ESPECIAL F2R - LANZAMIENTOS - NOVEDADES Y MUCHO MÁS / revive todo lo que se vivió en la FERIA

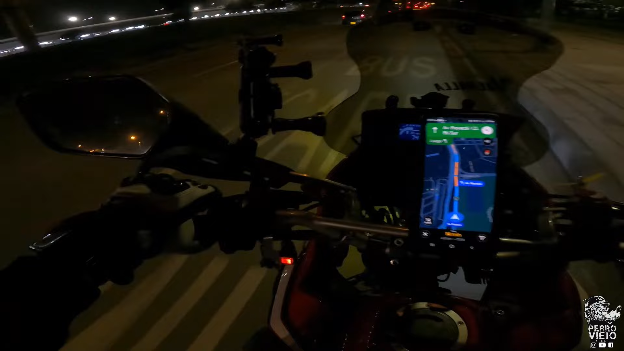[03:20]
Ahora a navegar para llegar a casa de Dave.
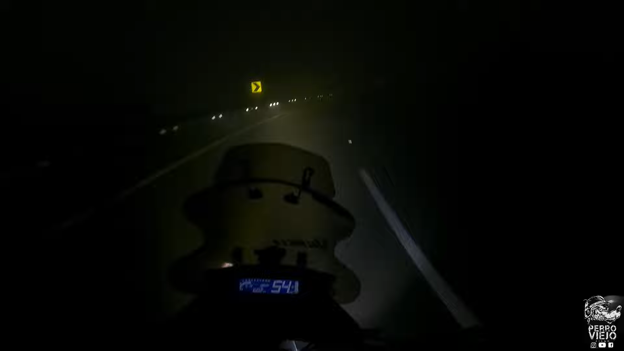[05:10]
Mis perros viejos, en estos momentos de escasa visibilidad, le doy gracias a mis amigos de Lyon por estas geniales exploradoras 4x4 de 4000 lumen que me instalaron en mi XRE, y aparte que esta cúpula de mi amigo William reduce muchísimo el aire y la lluvia al conducir, da mucha comodidad y está alumbrando genial la moto.